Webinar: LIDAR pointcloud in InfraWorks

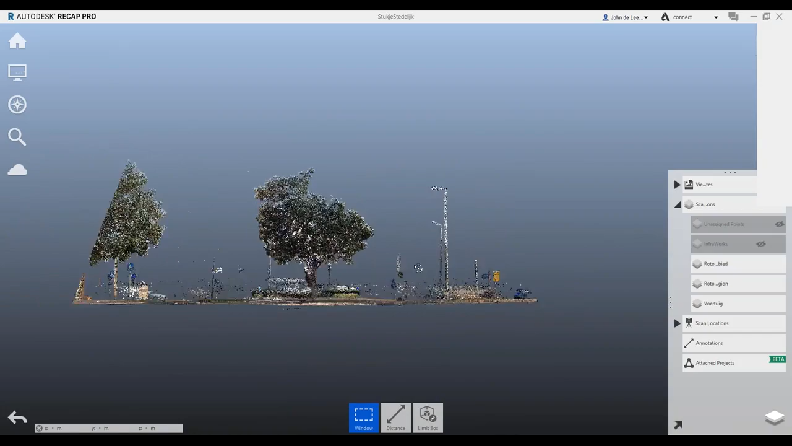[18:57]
Maar die zitten er ook nog bij.
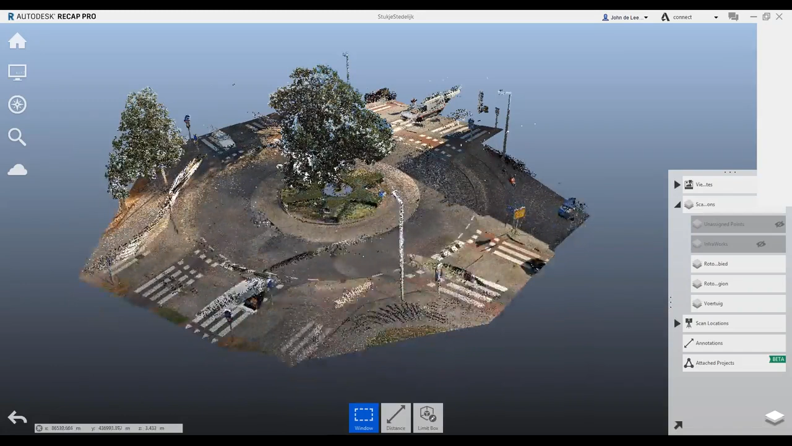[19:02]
Nou, vrij eenvoudig om dus dit aan te brengen en dus specifieke gebieden heel snel te kunnen selecteren van bovenaf. Maar dat kan natuurlijk ook gewoon heel goed gebeuren vanaf een vooraanzicht. Waarbij je dus specifieke puntjes, bijvoorbeeld van die bomen, al die blaadjes. Misschien heb je dat niet nodig. Je kunt dat gewoon eruit halen.
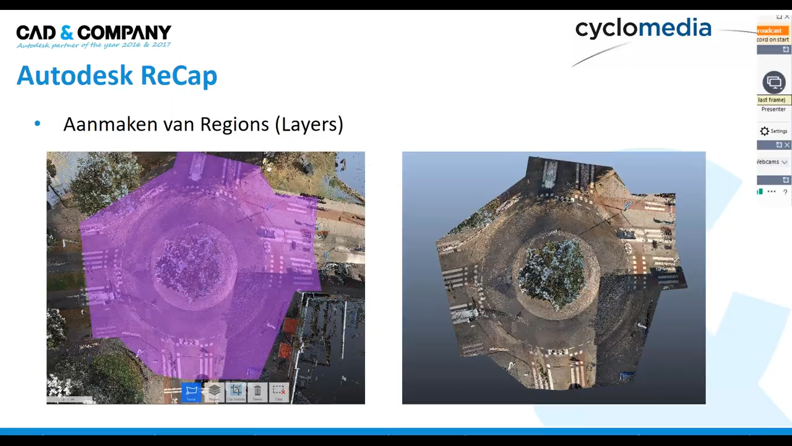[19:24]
Dan ga ik door naar het volgende onderdeel. En ik denk dat dat wel interessant is voor jullie om te zien hoe makkelijk het is eigenlijk in een recap om specifieke vervuiling eruit te halen. En zo heb je hier bijvoorbeeld een voorbeeldje. Er staat iemand tegen een paaltje te leunen.
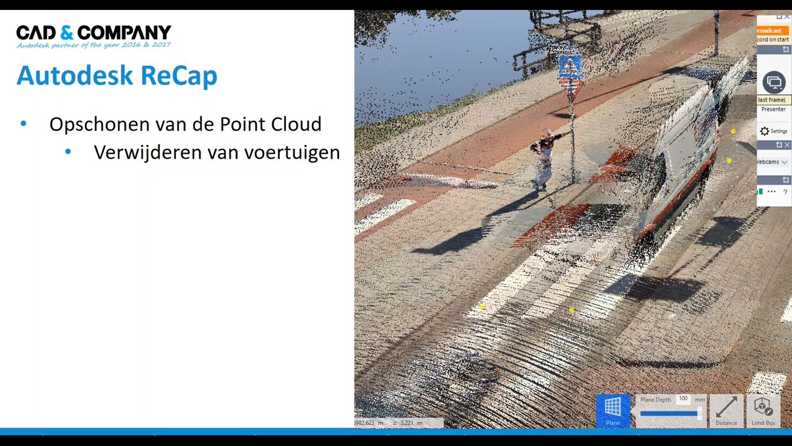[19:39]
Maar je ziet ook een voertuig staan, een busje, wat daar toevallig stond tijdens de scan. Nou, Ik ga jullie laten zien hoe je een soort van een vlak selectie kunt maken. En dat zie je in dit plaatje al gebeurd zijnde, dat groene gebied. En hoe we dus vervolgens dat vlak op een region kunnen plaatsen, zo'n laag. En die uiteindelijk ook weer kunnen gebruiken om heel snel die vervuiling eruit te halen. En hieronder zie je dan eigenlijk het voorplaatje met de bus er nog in.
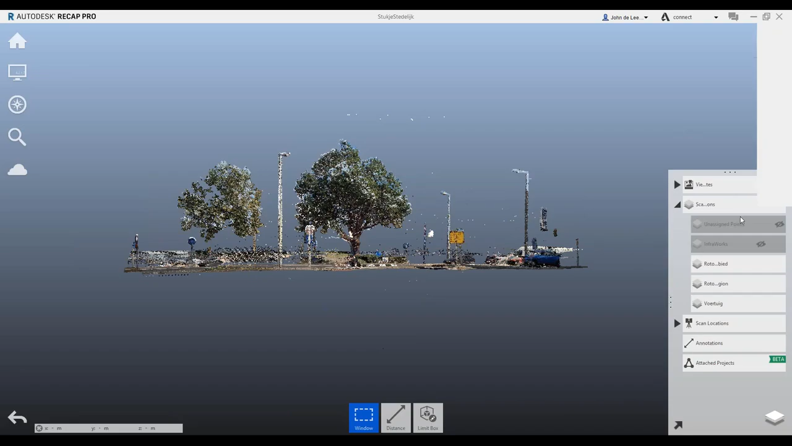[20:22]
En hierna zie je dus inderdaad de persoon nu gewoon staan. Te leunen tegen dat paaltje. En dat zag je hier in het linkerplaatje dus niet. Nou, hoe gaat dat in zijn werk? Ik zal even weer het puntjes zichtbaar maken hier.
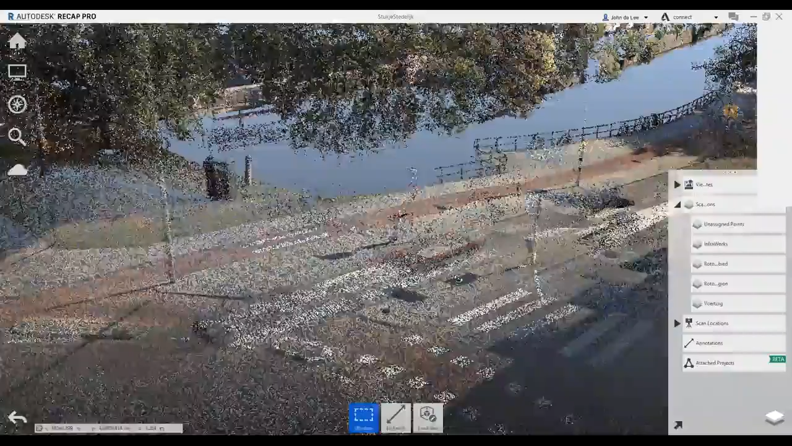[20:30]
hier zie je dus in feite dat busje wat ik eigenlijk al op een laagje had gezet.
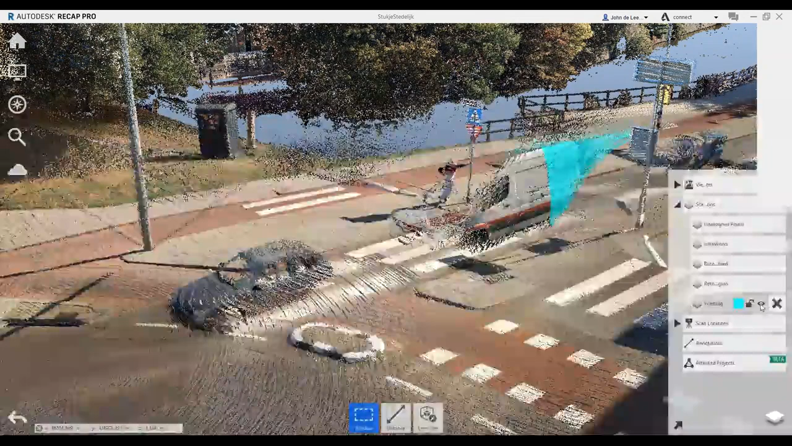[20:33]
En ik ga het hier nog eens doen met een auto die hiervoor staat namelijk.
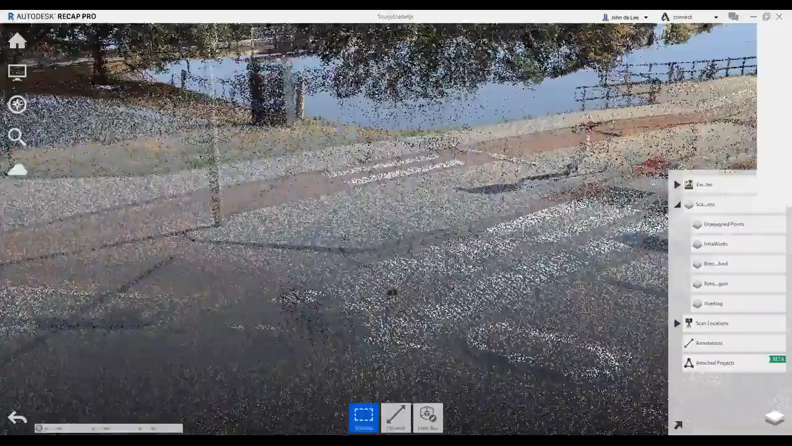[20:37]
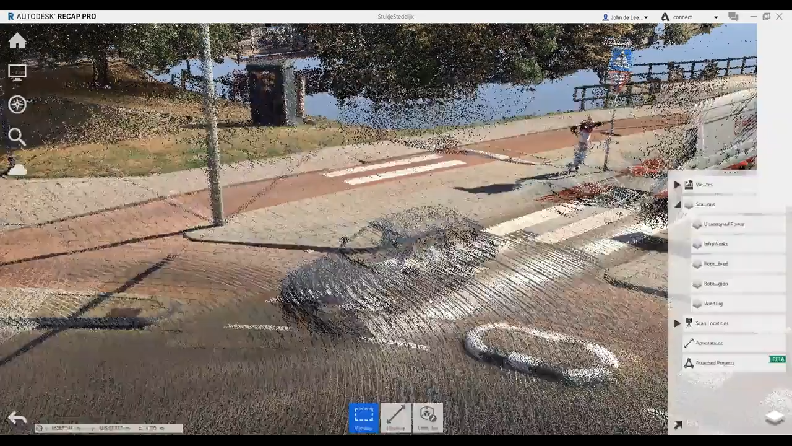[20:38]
Nou, hoe gaat dat in zijn werk? Ik zei het al, het gaat om een vlakselectie.
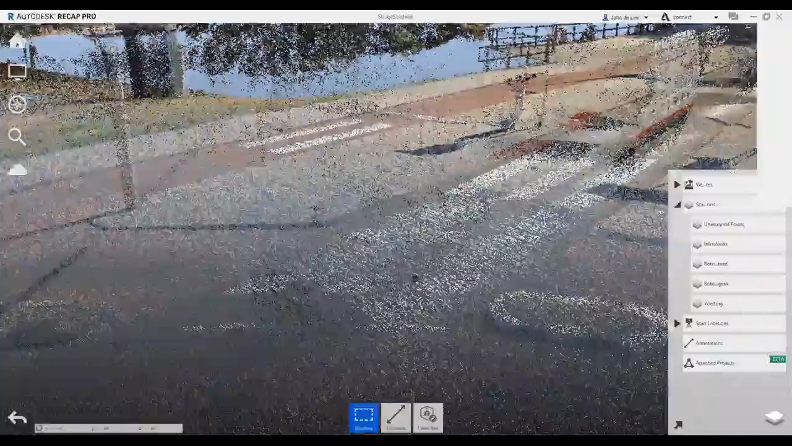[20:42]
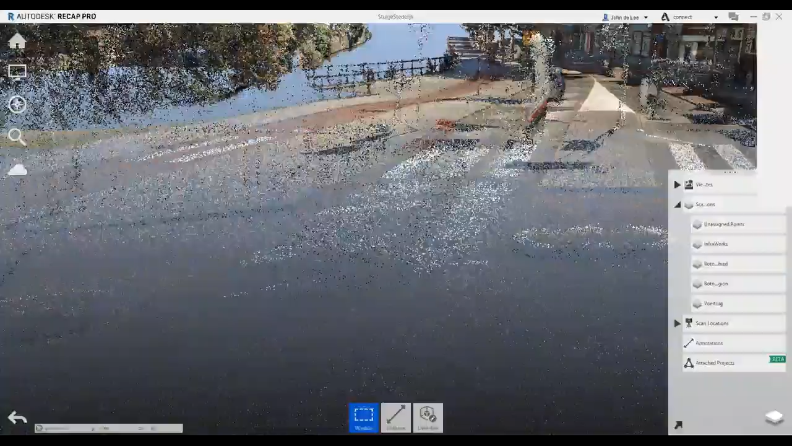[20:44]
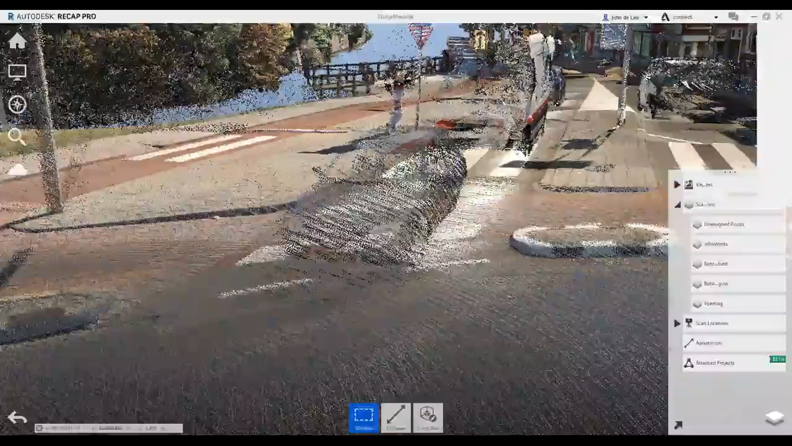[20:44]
En de punten die op het maaiveld liggen hier, die zitten toch redelijk in een delta-z-gebied. Nou, en ReCap kent dus zo'n soort vlakselectie. In feite heel eenvoudig. We bepalen zelf hier een plane depth, dus de delta-z-waarde van die vlak.
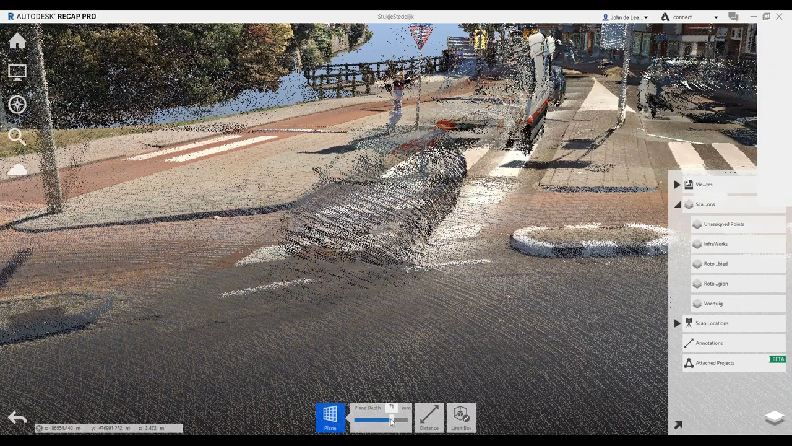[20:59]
En nou, in vele gevallen is zo'n 50 mm, zo'n 5 cm, kom je al aardig mee uit de voeten. En je klikt in feite gewoon wat van die gele bolletjes rond zo'n auto weg. En daarna een enter.
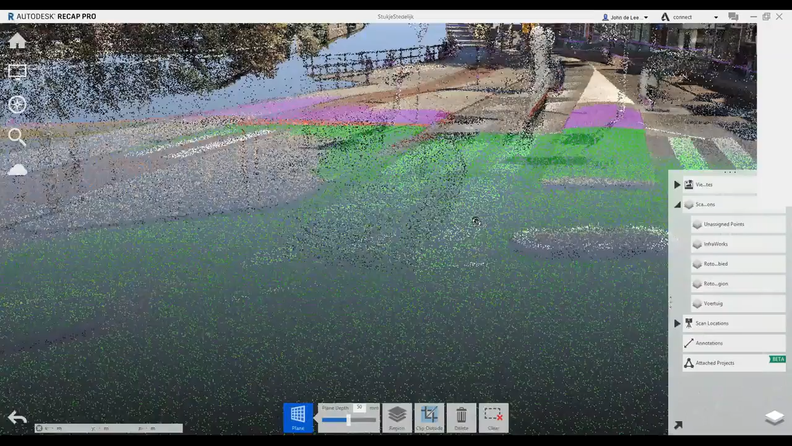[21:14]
En dan zien we dat eigenlijk het hele,
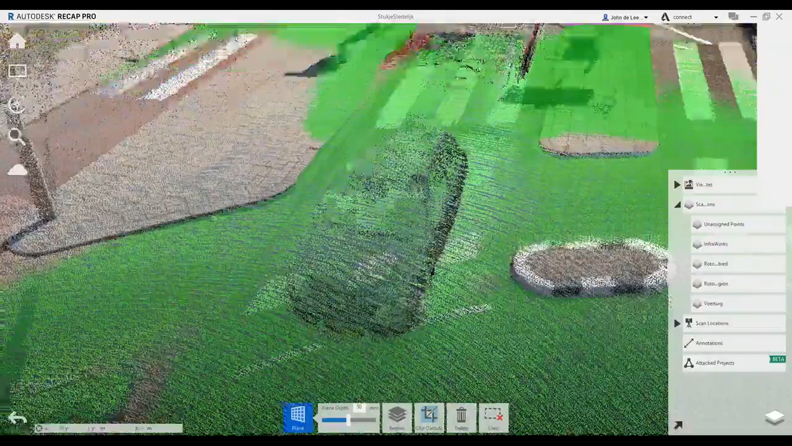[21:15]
ja, de verharding daar geselecteerd wordt.
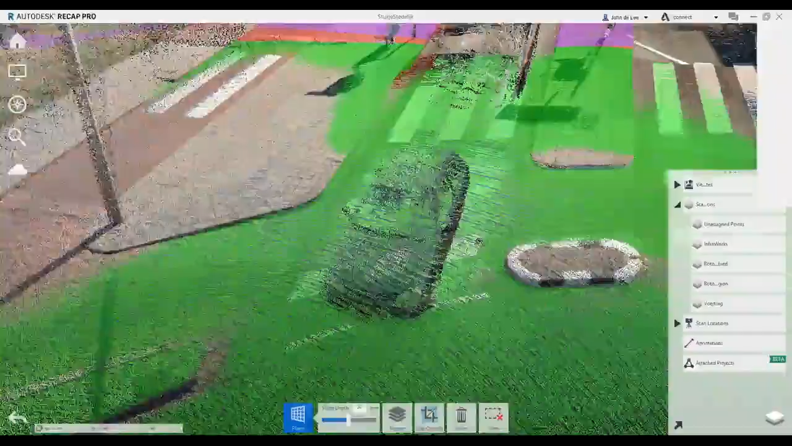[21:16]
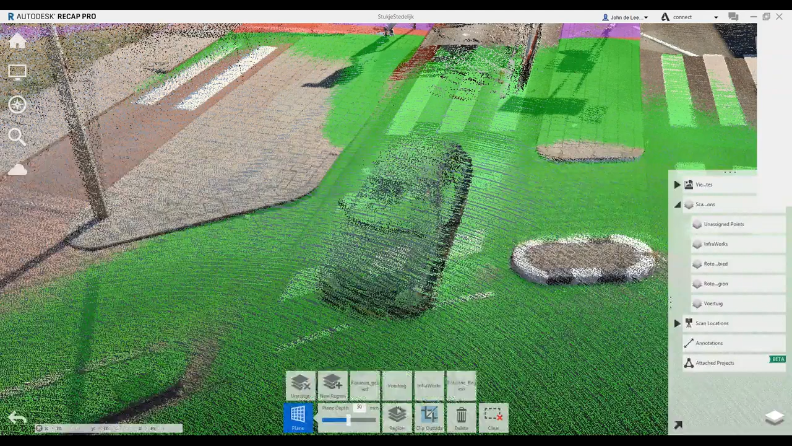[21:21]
En dan is het vrij eenvoudig om deze selectie, hè, dus eigenlijk weer op een region te plaatsen. En dat kan ik even een tijdelijke gebied of een maaiveld tijdelijk noemen, verharding.
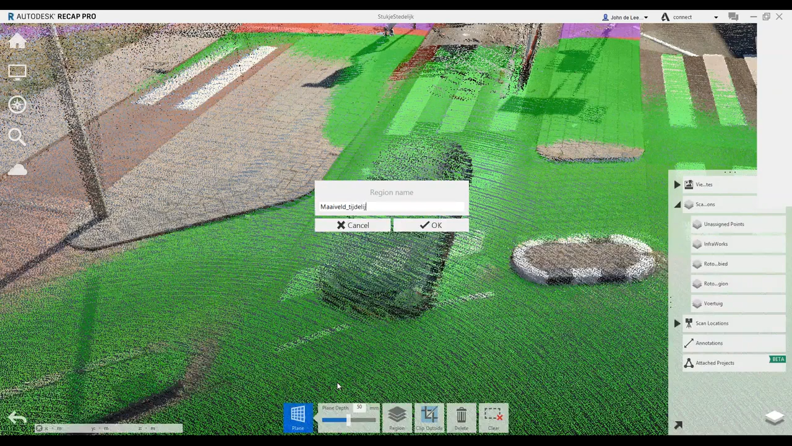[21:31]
Zodat ik daarna die selectie eigenlijk uit kan zetten.
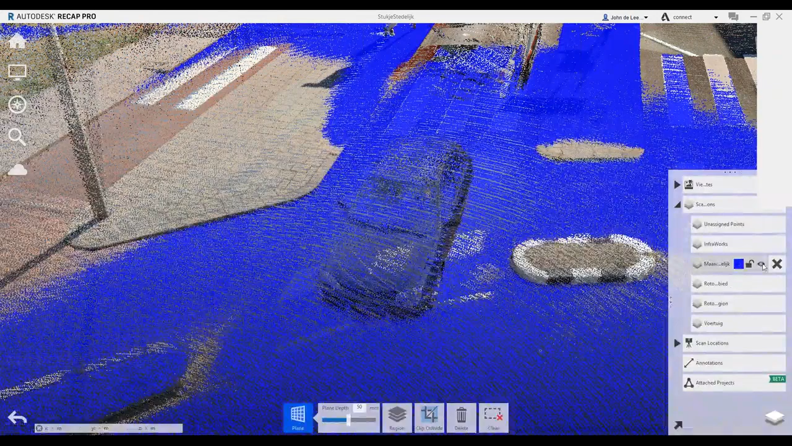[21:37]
En dan heb ik eigenlijk de vrije hand.
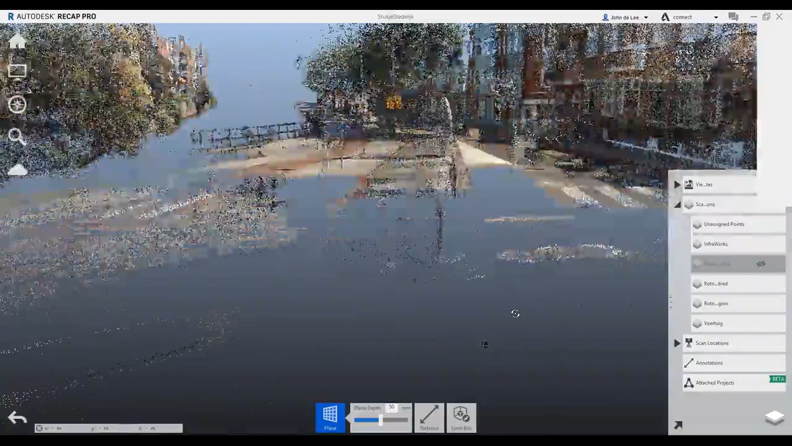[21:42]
Ik zie nog een paar puntjes hier geselecteerd zijn. Wellicht is dat een klein verhogingje wat daar zit.
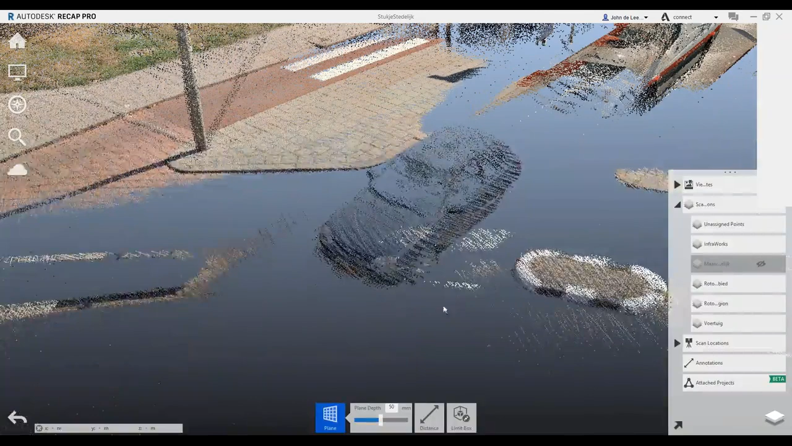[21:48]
Maar het is nu vrij eenvoudig om eigenlijk gewoon met een venselectie
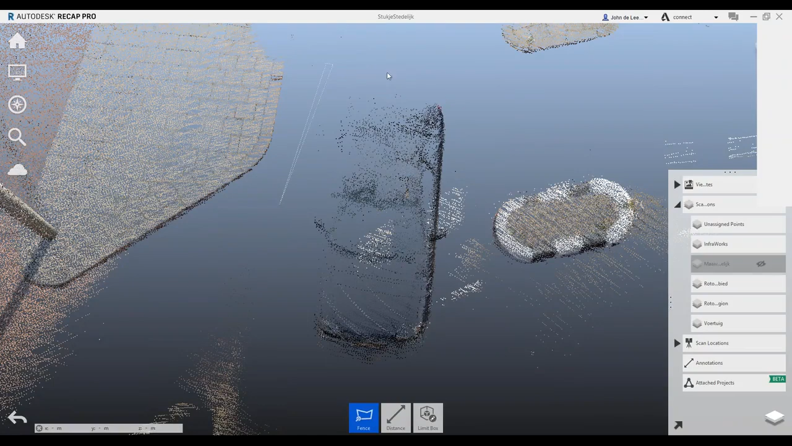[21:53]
om het voertuig te gaan, het voertuig te selecteren. En ik eventueel meteen nu te zeggen delete. Hè. Deze puntjes kan ik deleten.
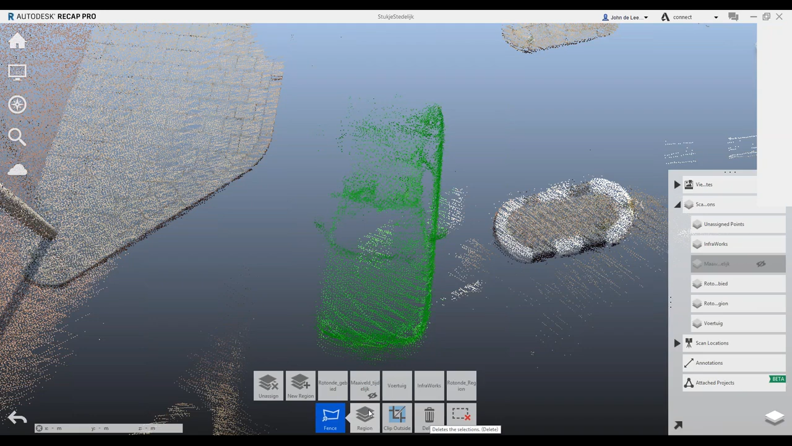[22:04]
Ik zou natuurlijk ook kunnen kiezen van nou, als ik het voertuig toch misschien nog nodig heb voor latere doeleinden of iets dergelijks, zou ik het ook op een region kunnen zetten. Maar ik kies nu voor delete en de puntjes zijn weg.
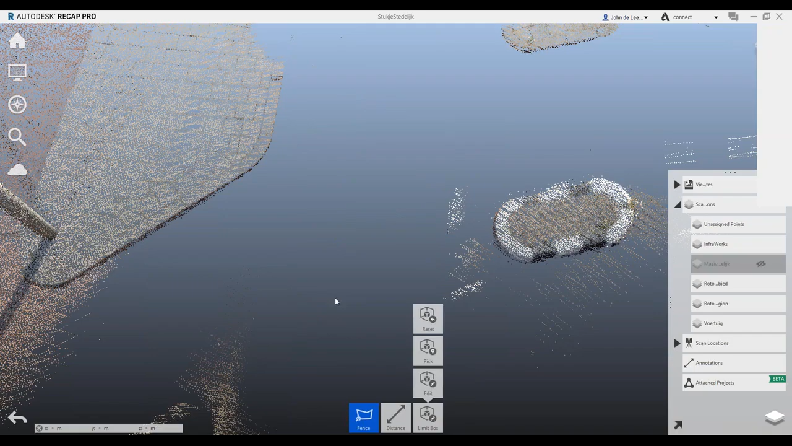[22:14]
En vervolgens is het maaiveld gewoon opgeschoond.
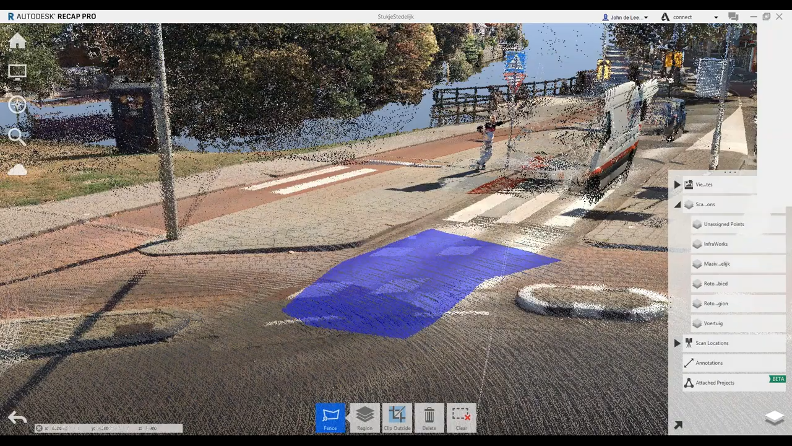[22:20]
En dat zie je dus nu gewoon netjes gebeurd zijn.